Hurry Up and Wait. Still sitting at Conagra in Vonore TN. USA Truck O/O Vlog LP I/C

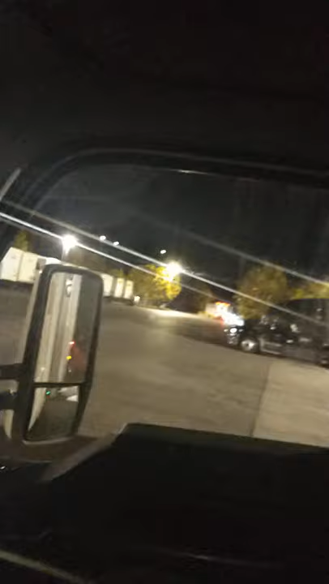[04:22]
those two trucks right there um there's that black truck and there's a yellow one on the other side of it i don't know if you can see it or not um